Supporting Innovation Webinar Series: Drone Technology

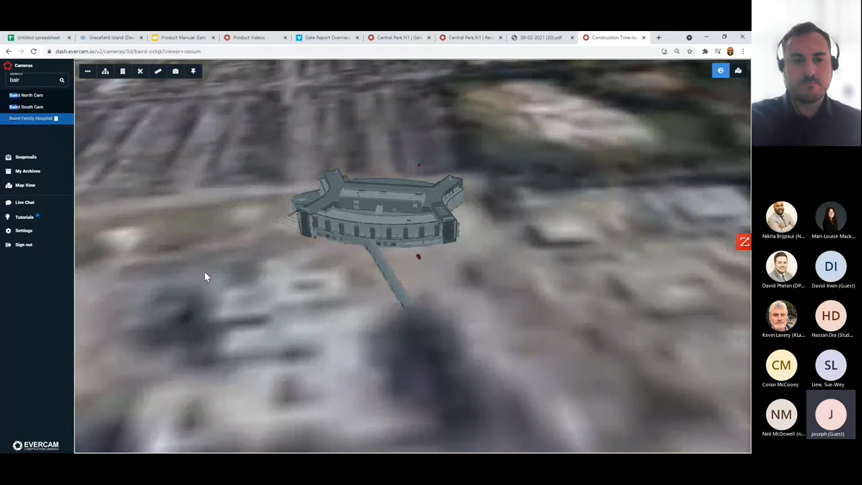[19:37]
What you're about to see is a drone shot of the entire project overlaid on Google Maps and Live View. Now this is still a work in progress but in future we should be able to rotate the site,